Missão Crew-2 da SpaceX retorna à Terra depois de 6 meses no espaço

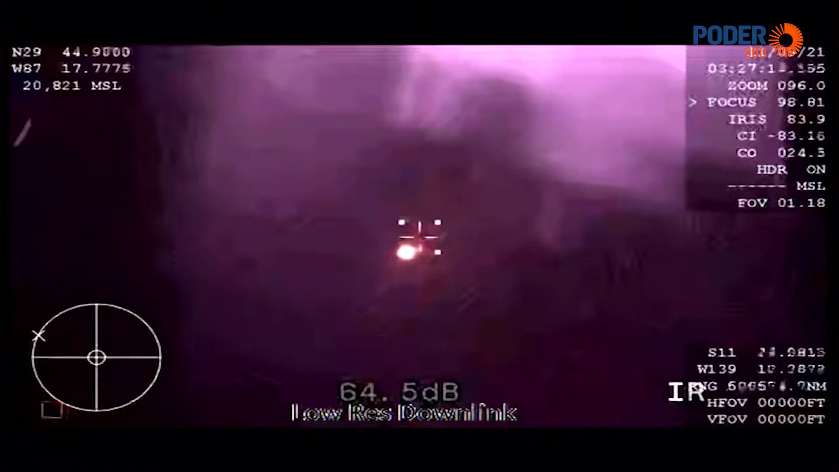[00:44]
Wonderful. To hear from the crew on the other side of the blackout period, the WB57 high-altitude aircraft providing that thermal imaging.
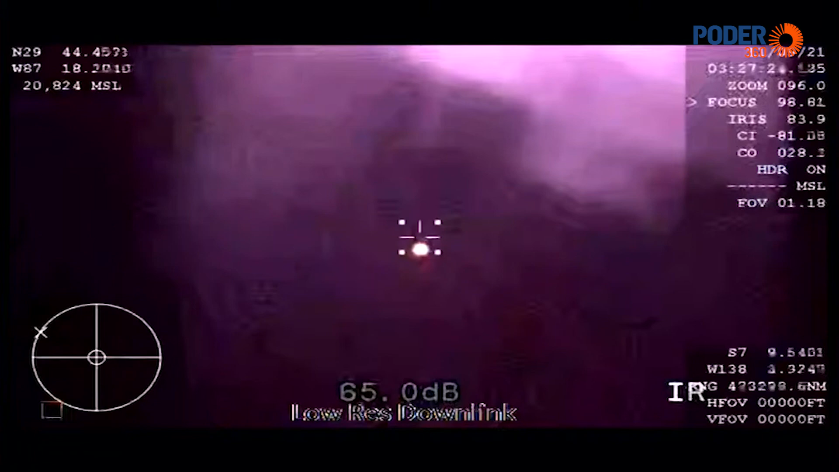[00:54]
We saw the tail of the entry of the vehicle itself. Absolutely beautiful.
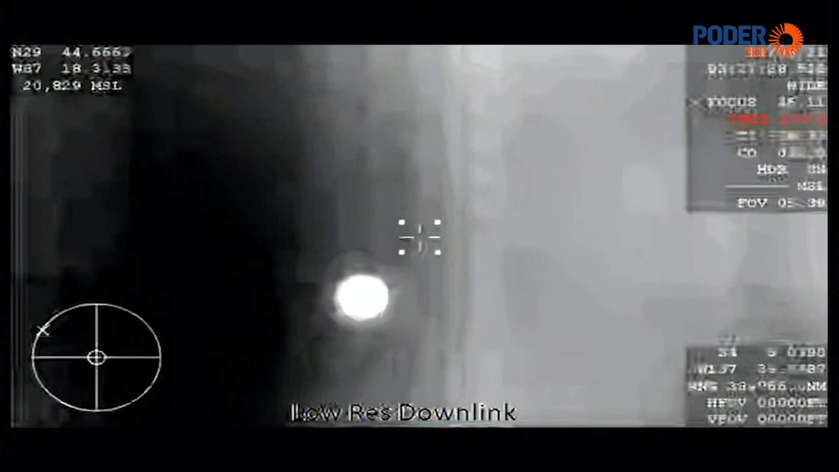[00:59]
Dragon, GPS converge. Expect nominal altitude for drugs. Copy, GPS, nominal altitude. So again, nominal altitude for drogue deployment. That happens at about 18,000 feet. Again, good news after good news, Gary. Things are looking great for crew to return. I am loving this flight.
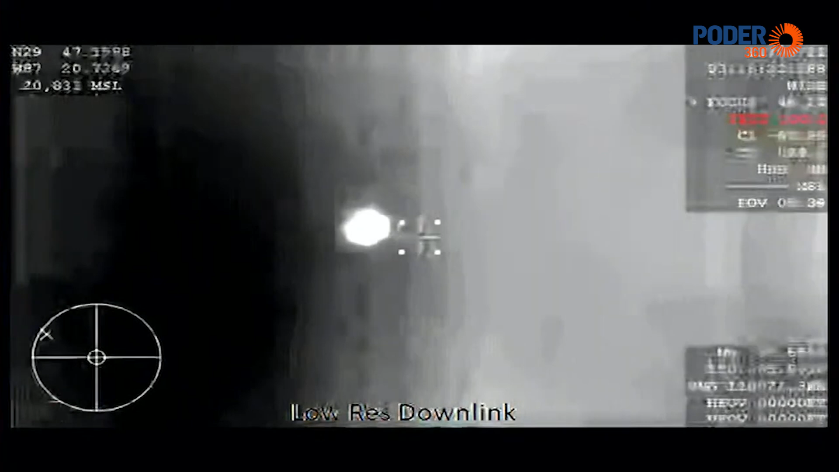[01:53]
The thermal imaging system on board the WB57 is getting us great views of the capsule, but should give us equally good views of the drogue deployment. Expected seconds from now.
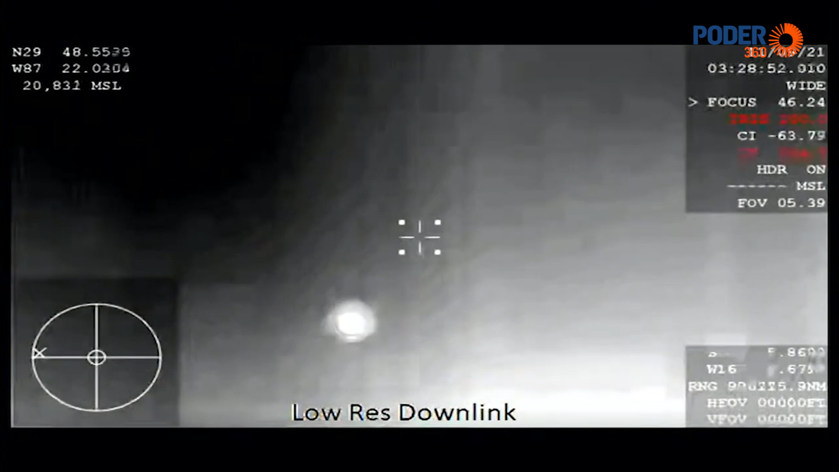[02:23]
Drogues deployed. Confirmation. That'll slow us down from 350 miles an hour to 120 miles an hour.
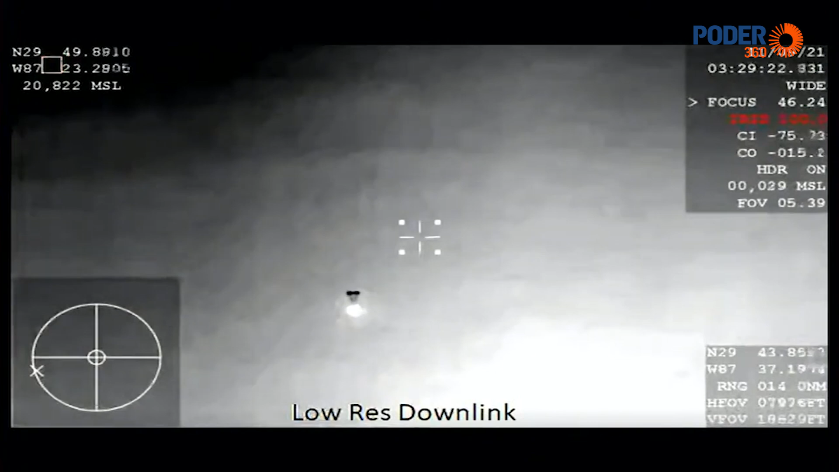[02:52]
Dragon, video on two healthy drogues. Descent rate nominal. Copy, great news.